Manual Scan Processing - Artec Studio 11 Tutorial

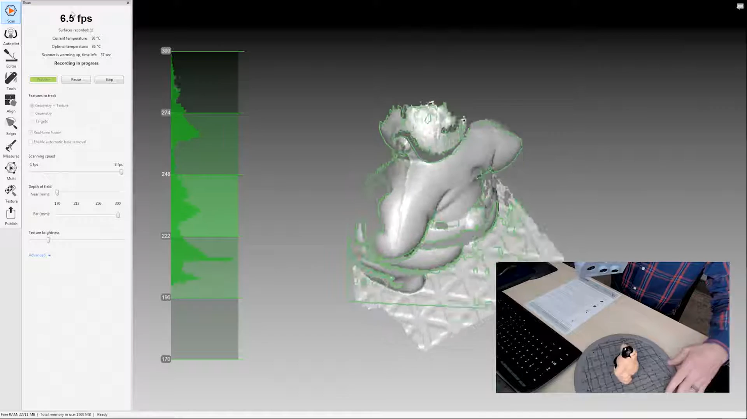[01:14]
As you're following along in the guide, the guide does point out certain numbers and
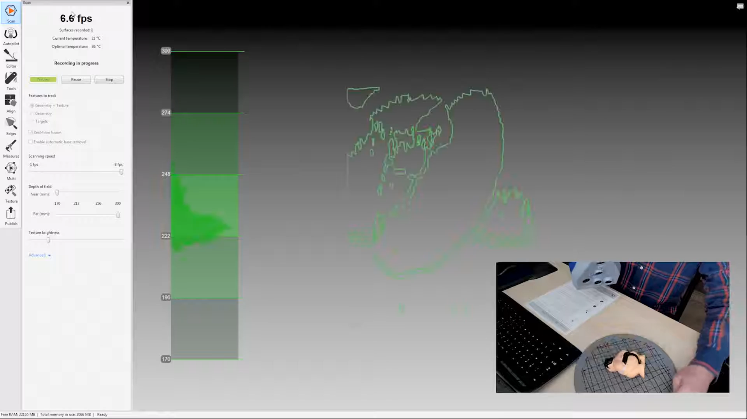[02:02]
And this is our last scan.
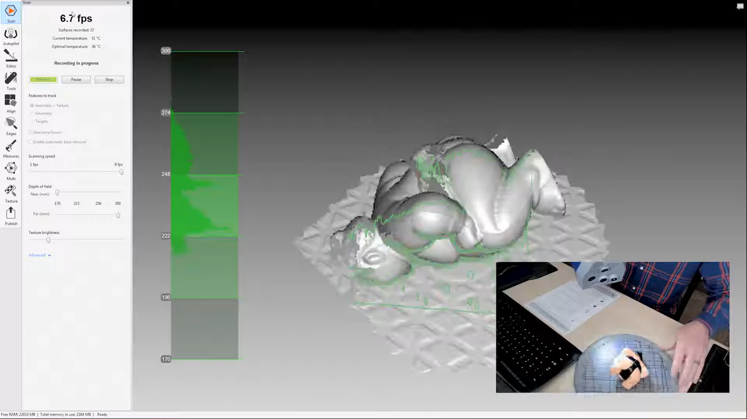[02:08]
We want a complete object, so I'm scanning it from multiple angles.
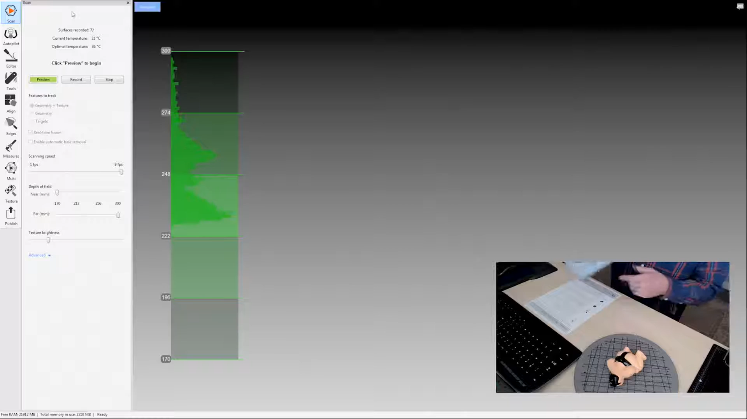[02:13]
Okay.
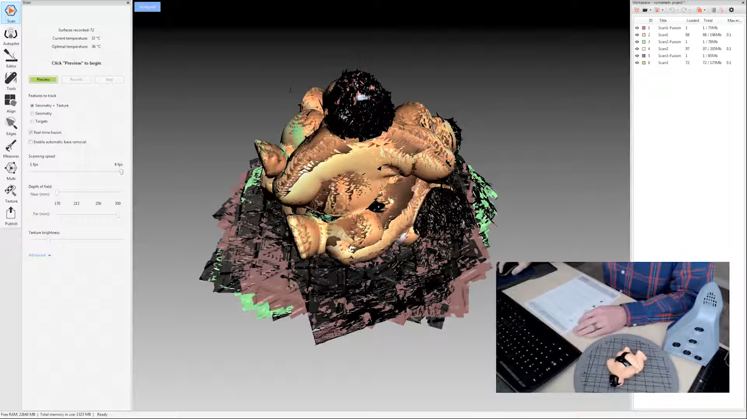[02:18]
So let's switch over to just the software.
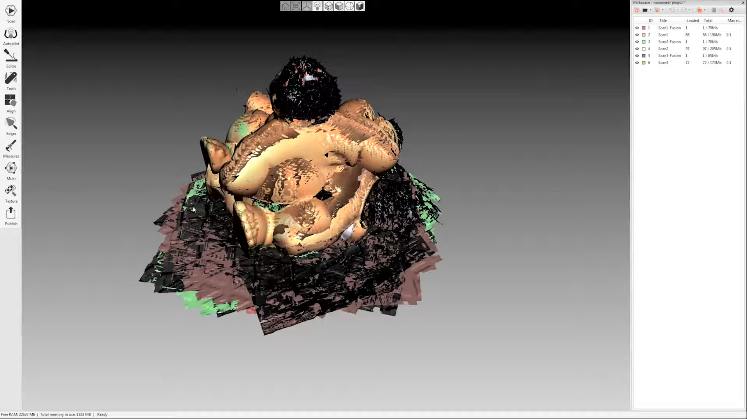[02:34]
So if you enabled automatic base removal, this would be gone already, but I wanted to just show a little bit of the eraser tool under editor over here on the left-hand side. Just click that. It'll open up the editing tab and then click eraser.
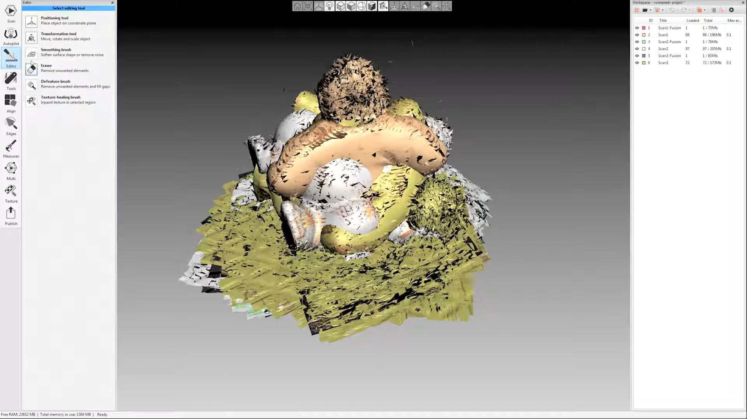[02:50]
Sorry. Make sure over here on the right-hand side that you've
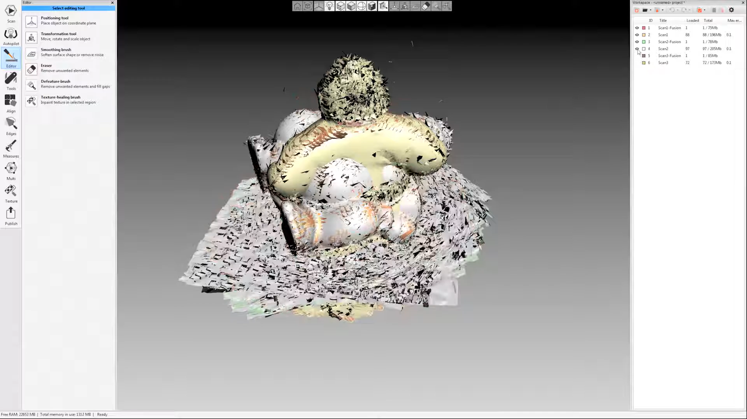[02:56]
only selected the object that you want to work on.
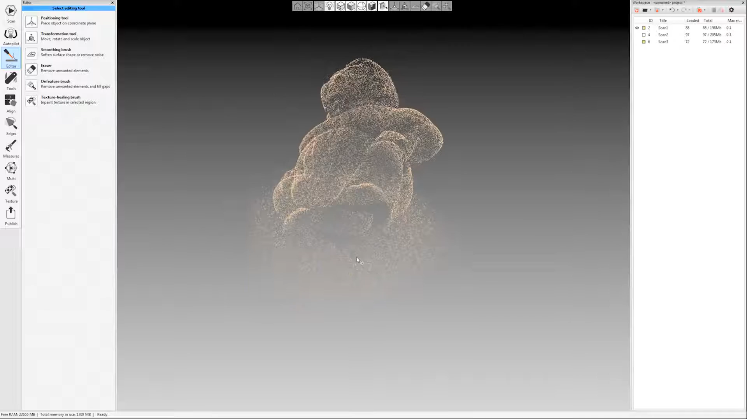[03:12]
All right. So I'm going to use the cutoff plane selection tool.
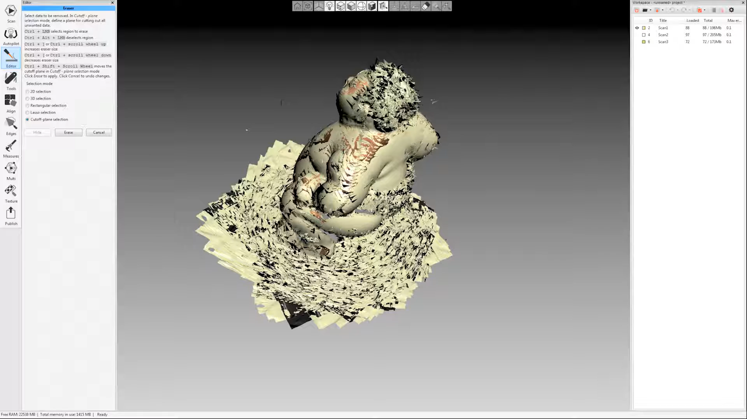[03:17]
I'm going to hold control over here.
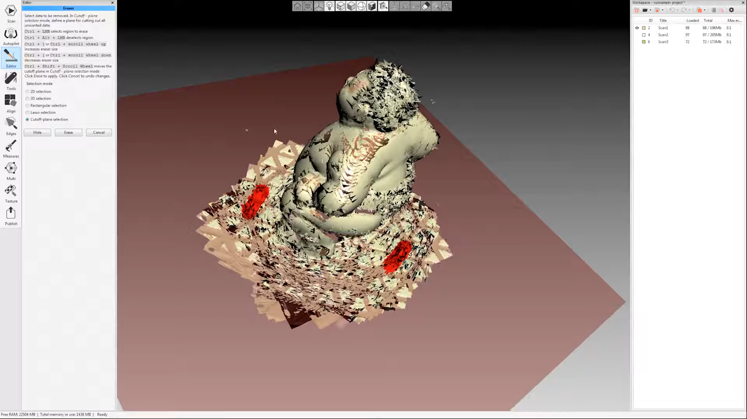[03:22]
And if I hold control shift, I can move my plane up and down.
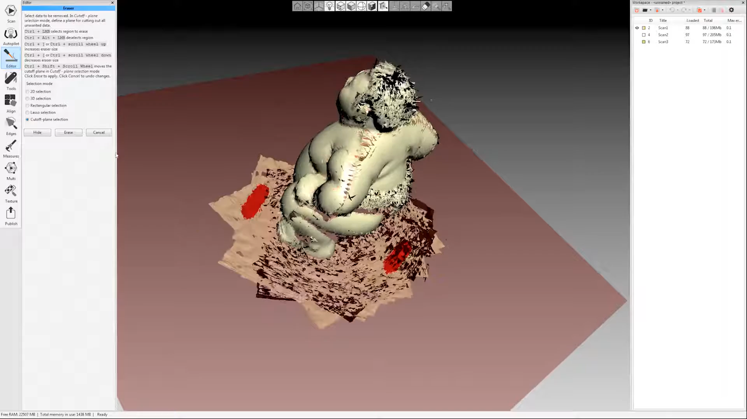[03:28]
So I'm going to do that to the other two. Again, go into the eraser. I have the cutoff plane selection tool selected there. I'm going to hold control and when I move my mouse, my little selection circle pops up.
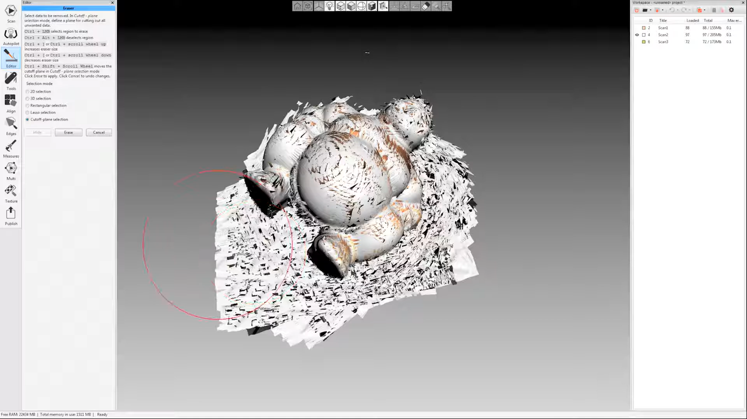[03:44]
You can scroll up and down to make it larger or smaller. I'm just going to paint a little bit here.
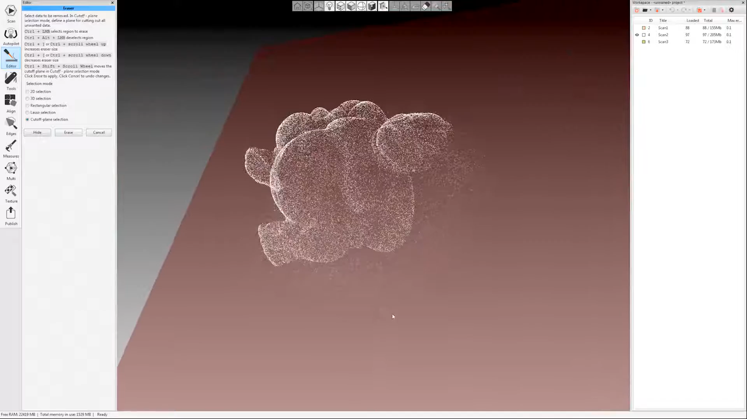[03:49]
I like to paint a little bit on both sides.
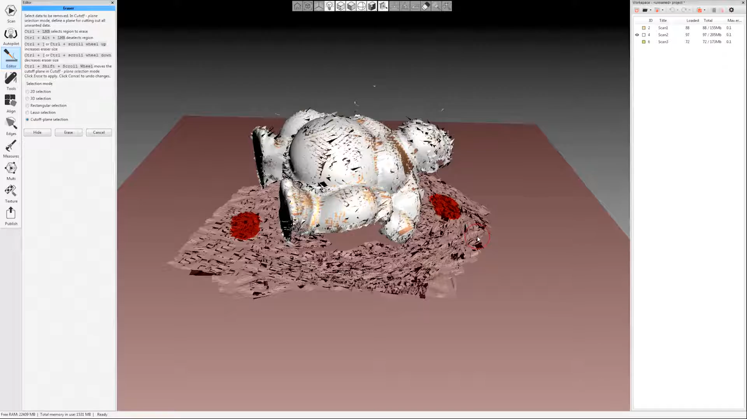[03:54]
Kind of help it average things. Scroll my mouse wheel up until I'm covering that base.
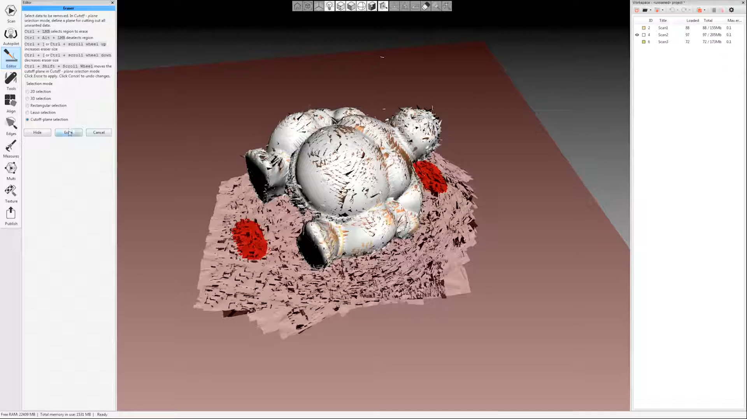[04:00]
Click erase. And then one more time.
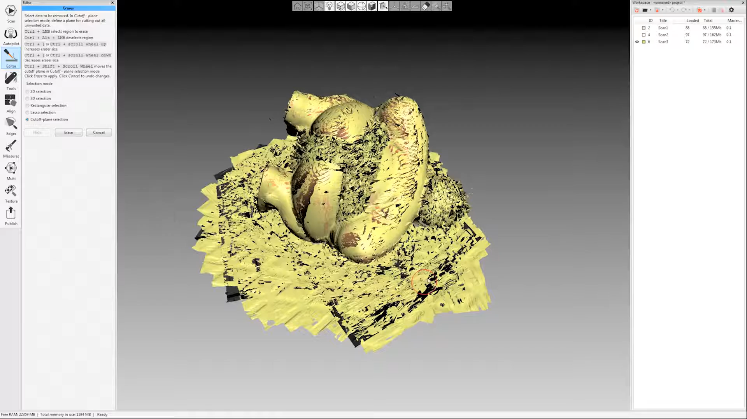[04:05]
Hold control, paint a little bit there. Control, paint a little bit there.
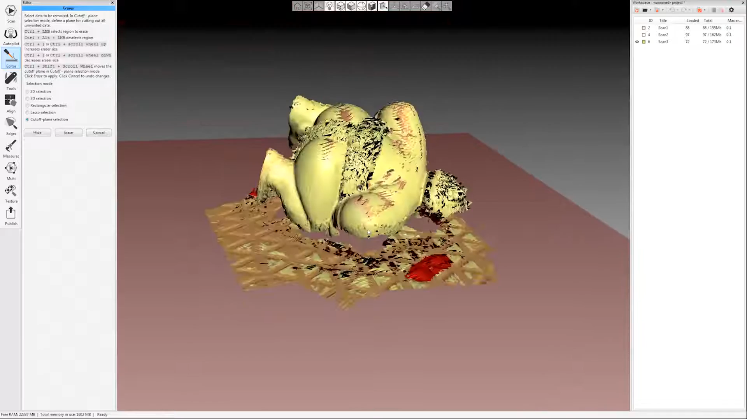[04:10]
Control shift, scroll up a little bit and erase.
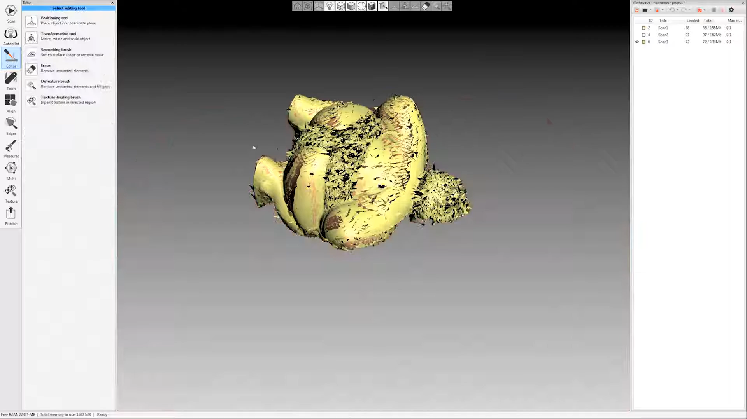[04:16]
Okay.
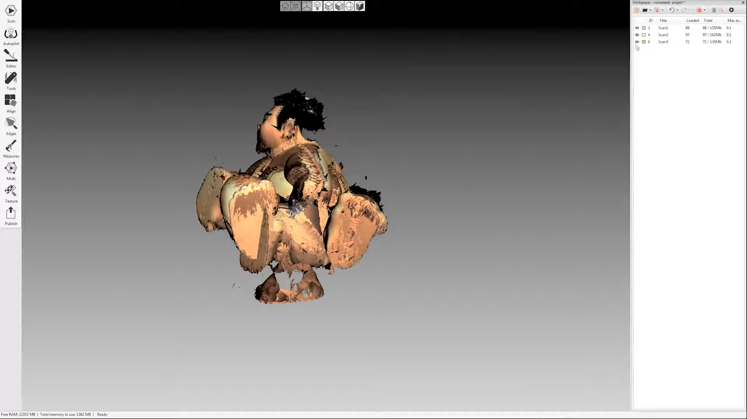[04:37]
I made sure on the right there in my workspace that I selected all three scans.
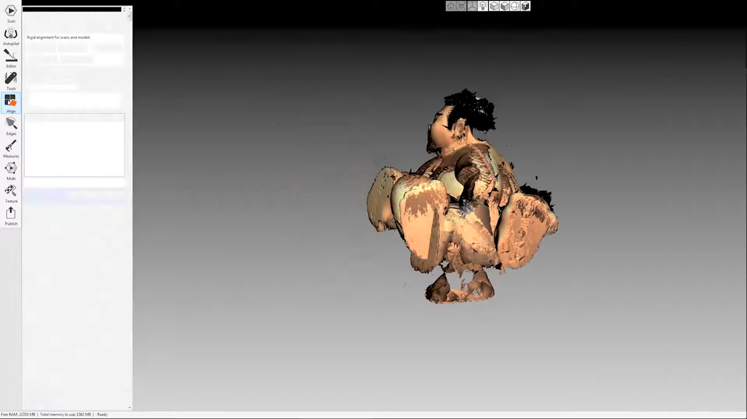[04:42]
I'm going to click the align button over here on the left hand side.
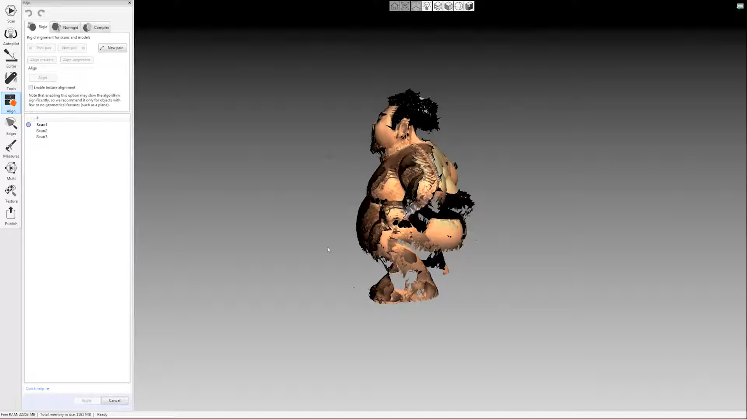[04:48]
And then I'm just going to use the auto alignment here. But we will have a video on manual alignment.